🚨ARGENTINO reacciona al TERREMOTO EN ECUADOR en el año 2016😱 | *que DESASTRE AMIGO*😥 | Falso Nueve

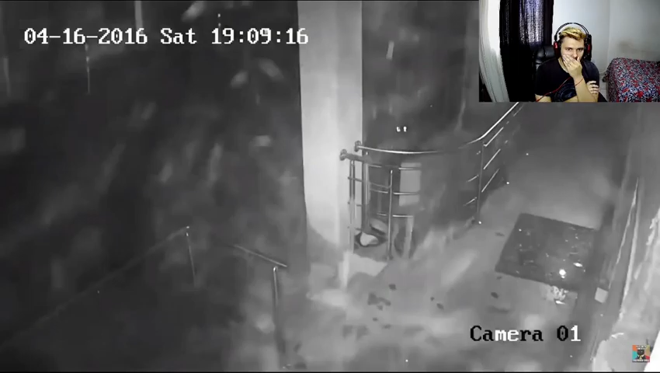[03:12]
No, qué feo, qué feo. No, no, no tengo ganas de ver este video, de verdad. Perdón. Aparte, imagínense el desastre que debe... O sea, imagínense... No, ustedes lo vieron, yo me tengo que imaginar. El desastre que debe haber dejado todo esto.
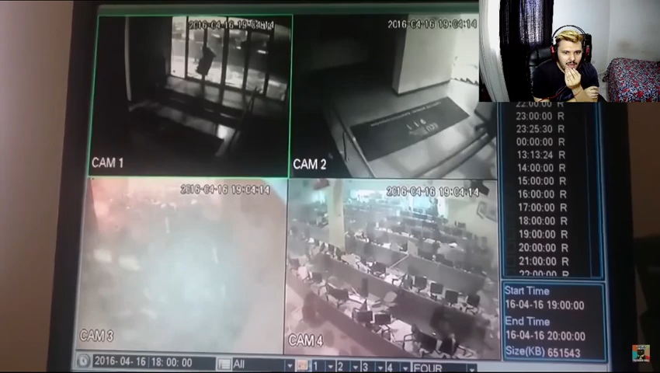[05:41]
A este lugar le pegó muy fuerte. Mirá cómo se... ¡Ay, el techo, amigo!
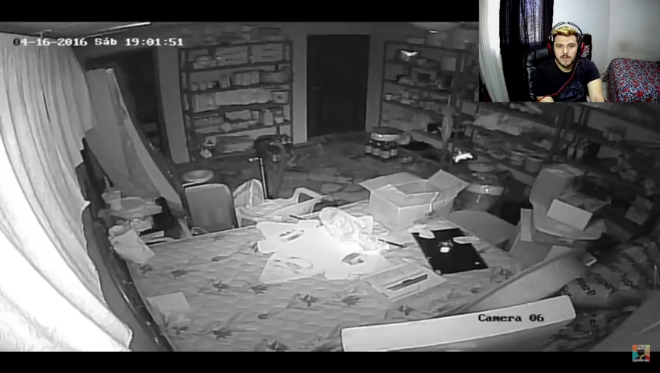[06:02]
Y este fue el que más le afectó, parecía. Hasta ahora. Me pone más nervioso encima que no tenga música. A lo mejor le pongo una musiquita de fondo. Mirá cómo sacude todo, mirá. ¡No! Es increíble que algo así natural, digamos, pase y mueva todo, amigo.
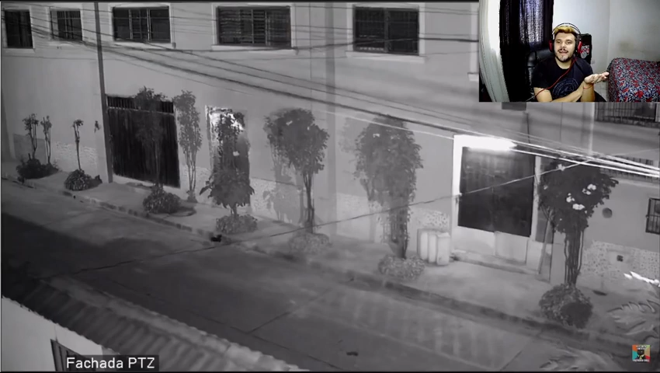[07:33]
Esto sí porque son cámaras de la calle. Pero la otra gente que está con el teléfono justo filmando... Ah, pobre, hay un gatito ahí. Es una locura.